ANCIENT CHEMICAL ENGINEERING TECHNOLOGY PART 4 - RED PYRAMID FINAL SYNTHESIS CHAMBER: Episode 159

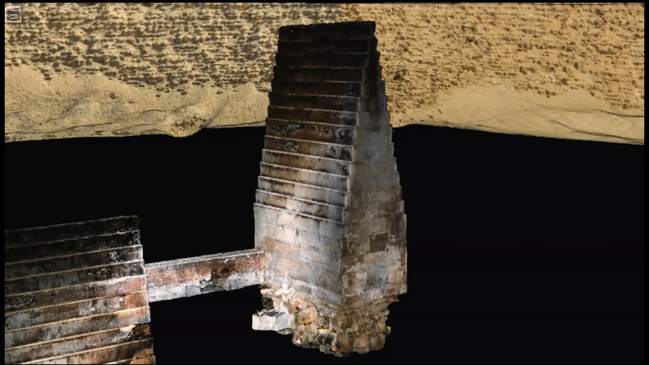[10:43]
Massive limestone structures embedded within the body of pyramids that were intentionally engineered to contain the immense pressure generated while the system was operational.
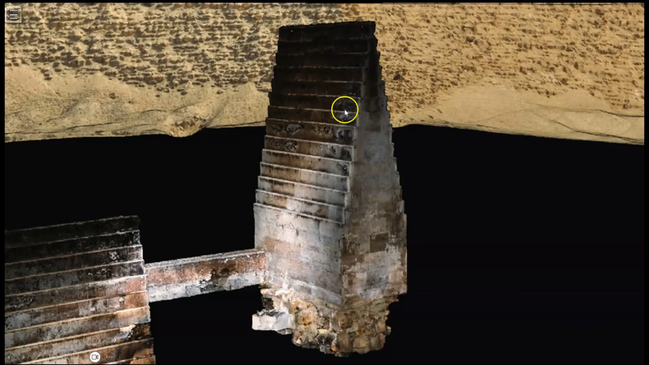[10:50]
So now, here we are inside of the final synthesis chamber.